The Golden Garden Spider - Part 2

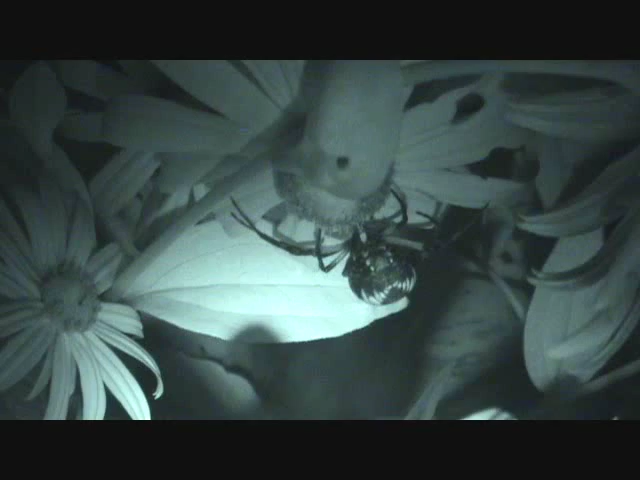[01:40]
Little bit of leg movement, but she hasn't moved anywhere quite yet to work on her web. I'm assuming she's getting ready to make a move to build a web somewhere, so we'll kind of try to keep our eyes on her tonight.
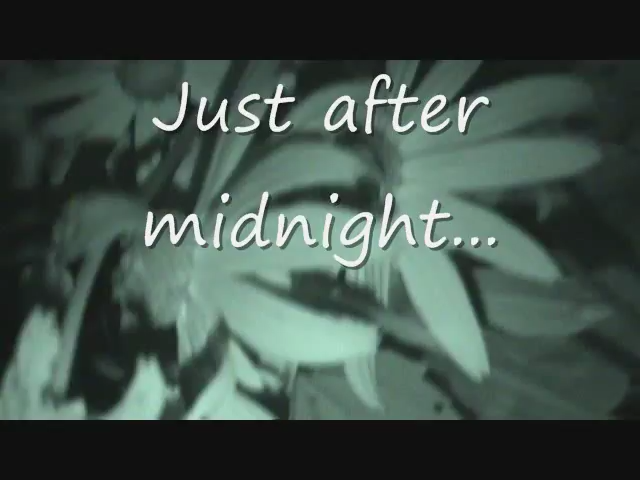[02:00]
Well, it looks like she's moved from where she was. And there she is.
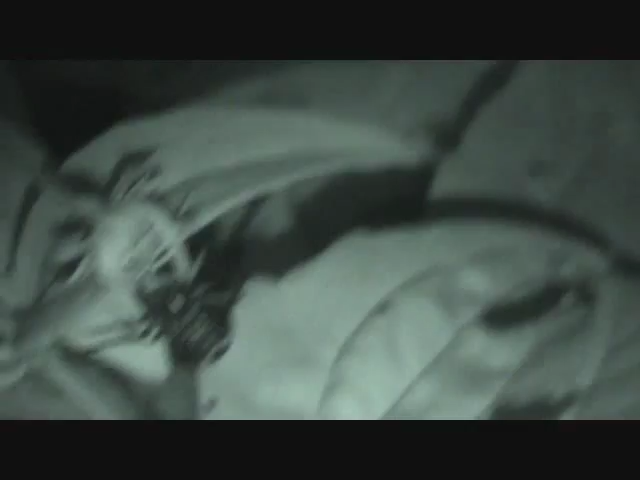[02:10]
Well, even though she's moved, she's not making any web, that's for sure. At least not yet.